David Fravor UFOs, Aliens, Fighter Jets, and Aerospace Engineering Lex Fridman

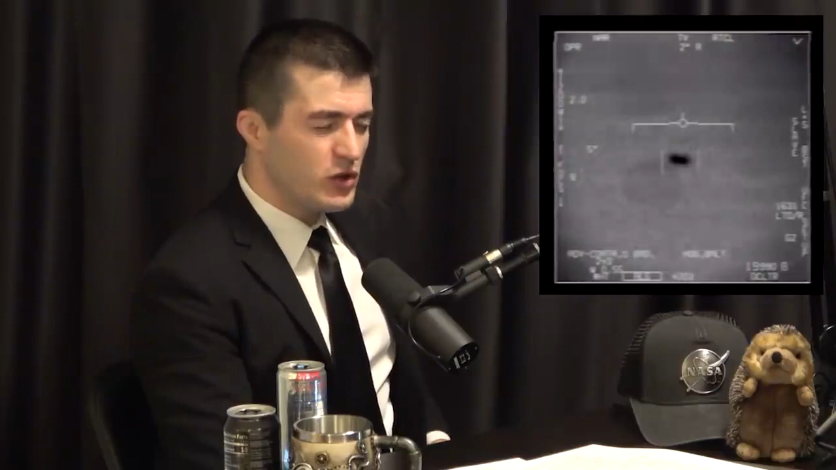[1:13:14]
forward-looking infrared receiver. There's also a visible light, so you can switch. Yeah, it has TV mode. It's a TV mode, so that gives you visible light, and then it has an IR mode. And Chad Underwood recorded that video. So, and those are the videos that were released by the Pentagon later, one of the three videos.